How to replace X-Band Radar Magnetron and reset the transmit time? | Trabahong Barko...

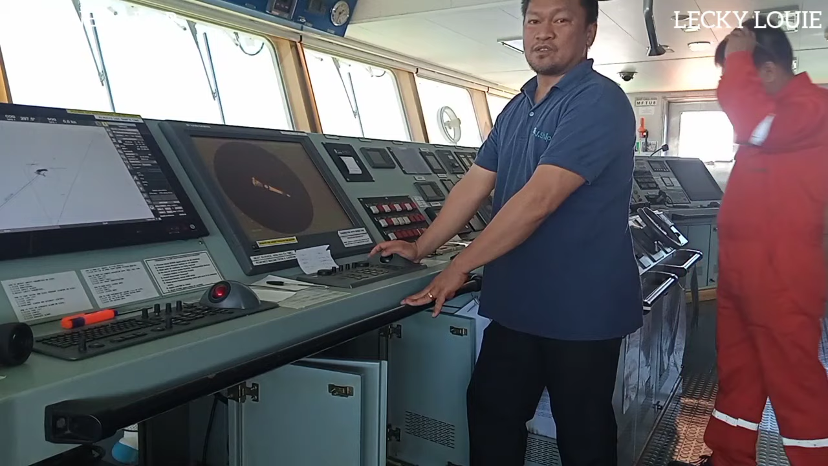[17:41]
So, meron tayong step by step na ginagawa to have a nice target or working ng ating radar.
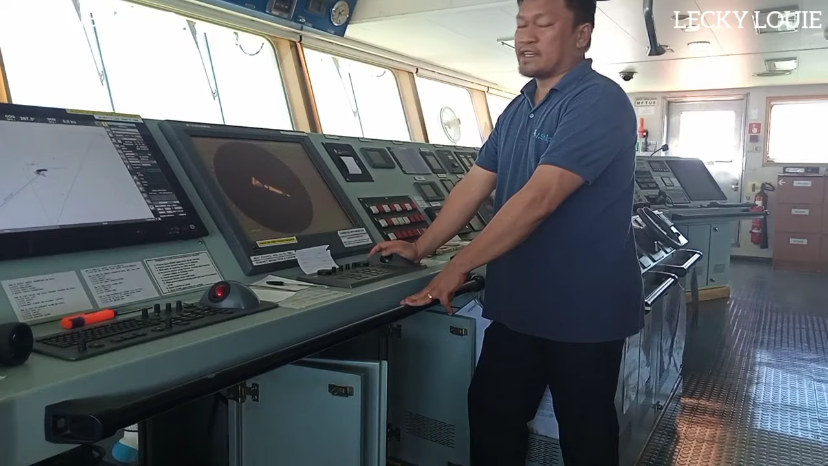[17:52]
So, pagkatapos ng pagpalit ni elect, ilalagay muna natin siya sa initialization menu.
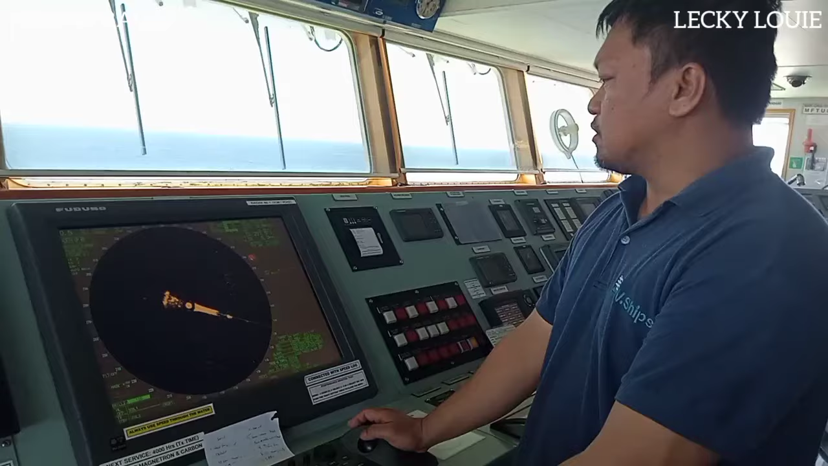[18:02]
So, first you click the menu, then you go to number 1, the echo.
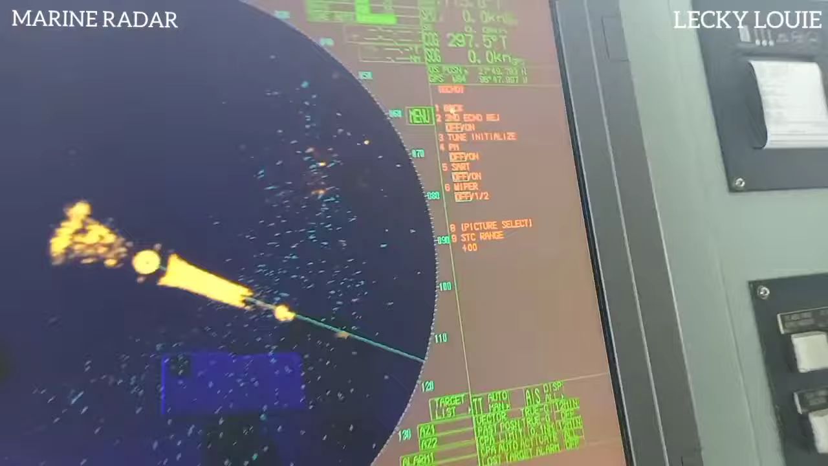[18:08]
Then, tune initialize dahil natapos na yung 30 minutes niya na running.
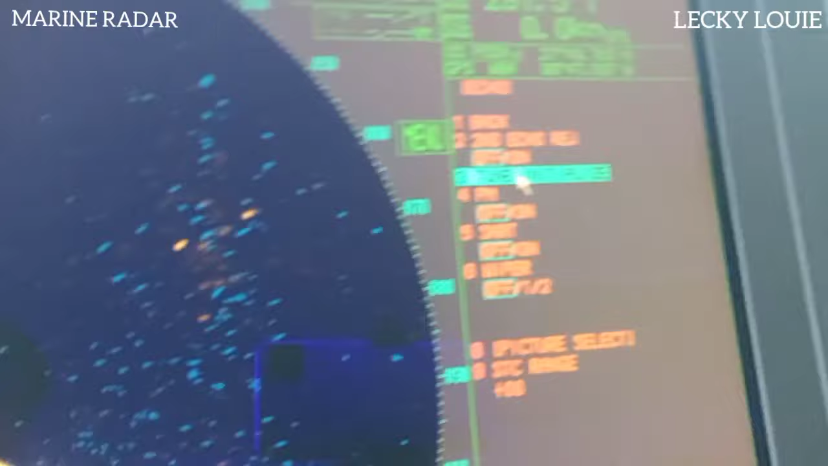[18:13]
Okay, initialize natin.
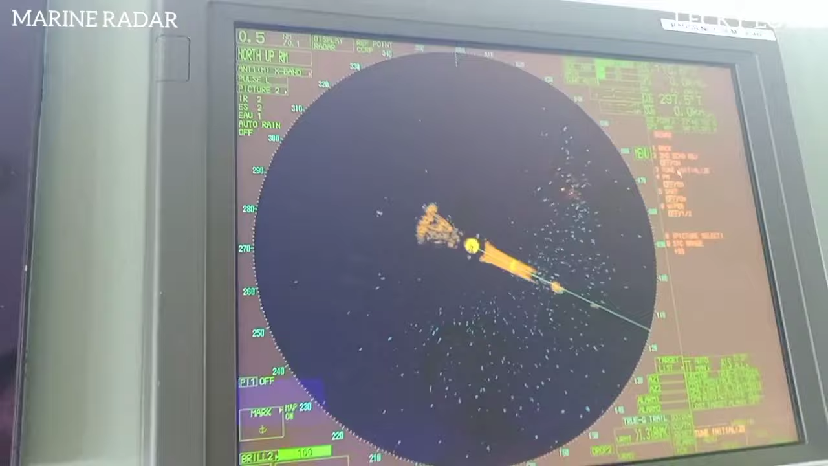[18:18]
So, hintayin na lang natin kung matapos yung kanyang tune initialization.
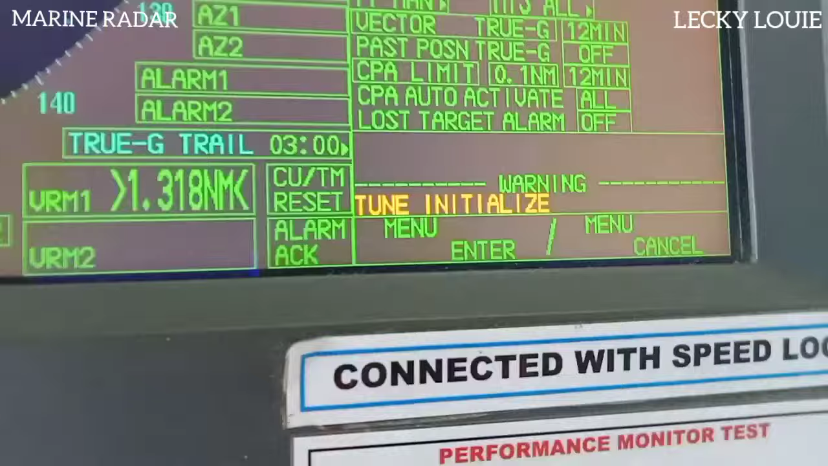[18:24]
Then, after that,
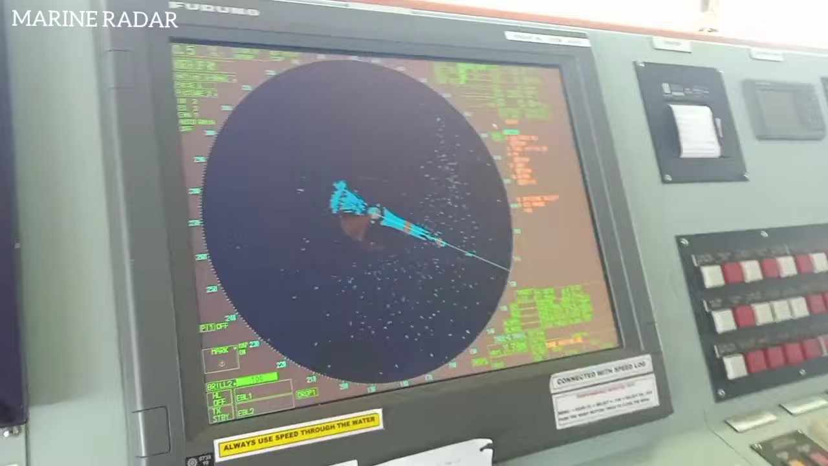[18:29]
ilalagay na natin siya sa set to 0 ang kanyang TX time at saka on time.
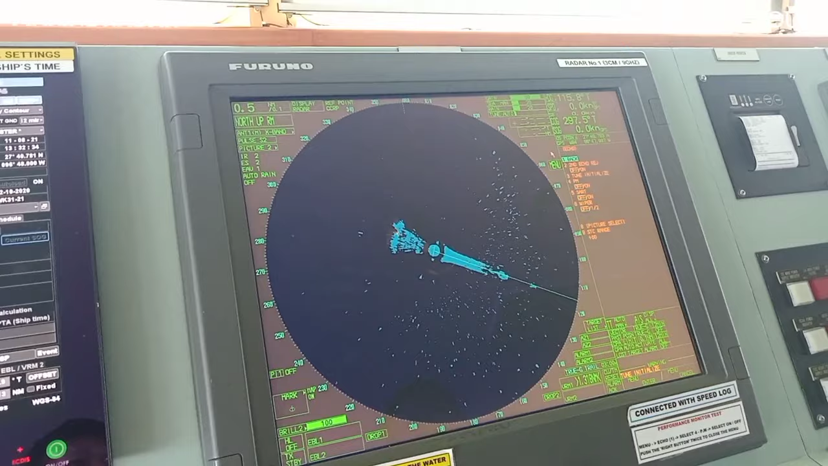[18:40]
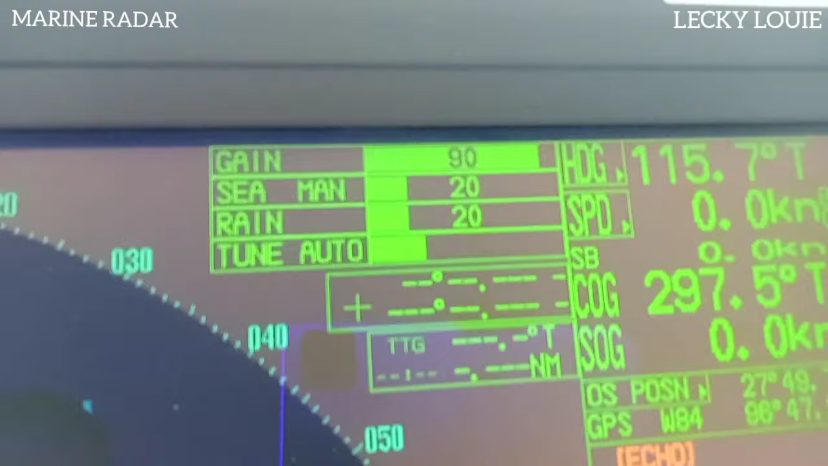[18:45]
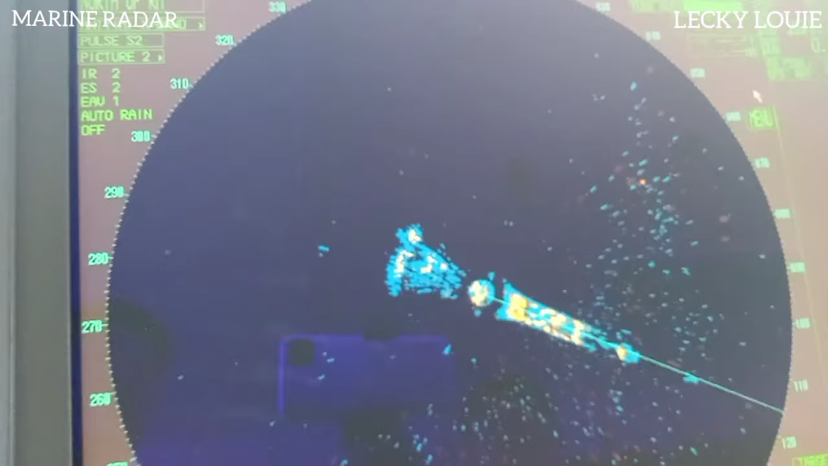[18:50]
So, yan, mapapansin nyo, parang may umiikot. Ayan na yung sign ng scanner natin na nagka-function na siya.
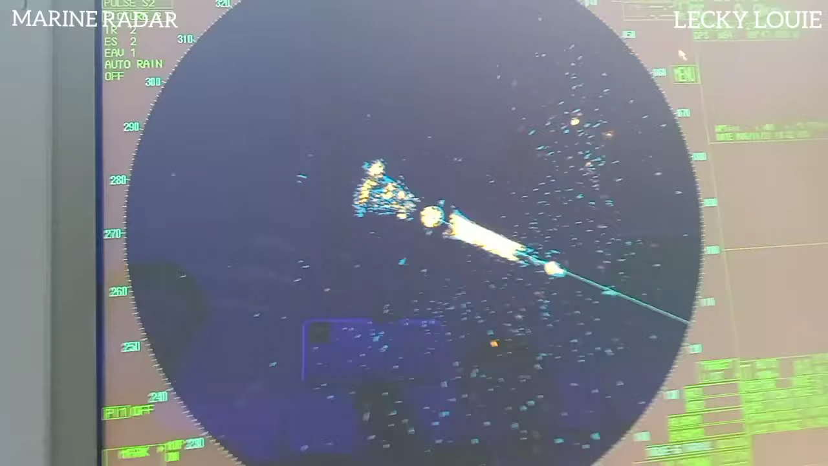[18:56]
Ang ganda ng... Kaya obserbahan nyo, maganda kayo, malinaw. Oh. Maganda yung target natin.
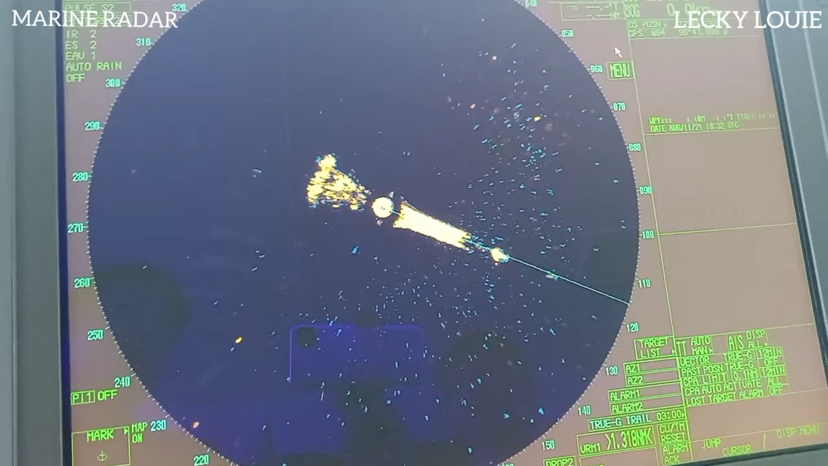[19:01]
So, madaling sabi, okay yung pagkakakabit natin ng magnetron.
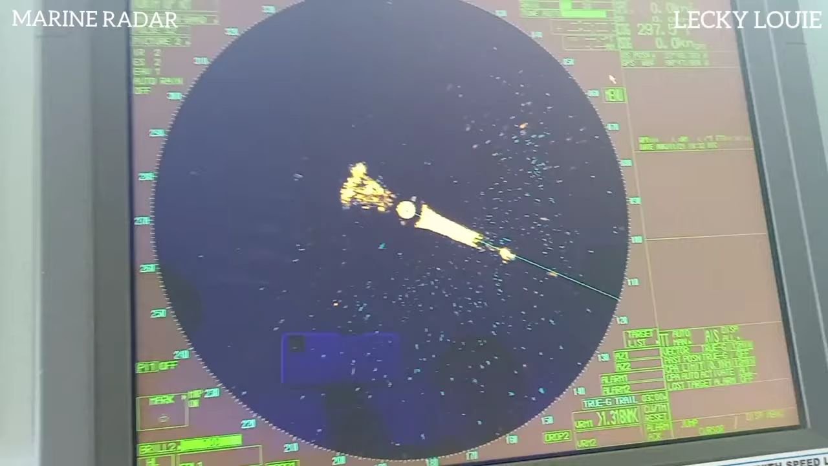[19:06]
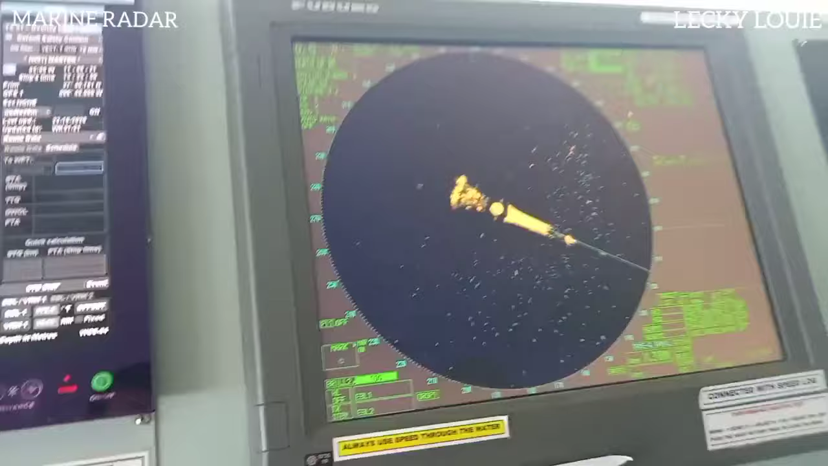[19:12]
So, ang kailangan natin gawin, i-reset lang natin uli yung transmit time para uli sa port as 4,000 running hours ng magnetron.
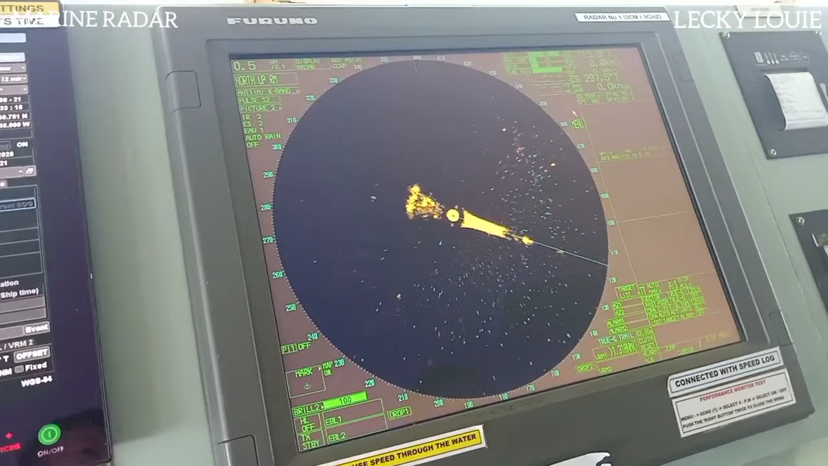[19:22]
So, re-reset lang sa 0 para ma-monitor lang ulit.
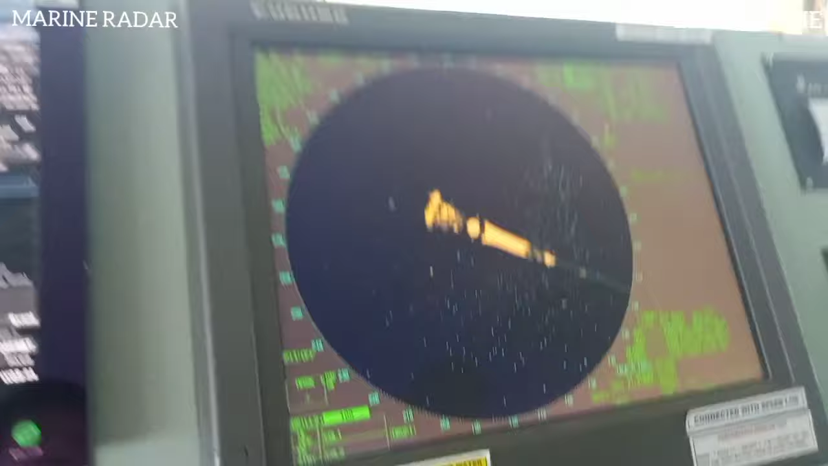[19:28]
So, antayin lang natin ang transmit pa siya.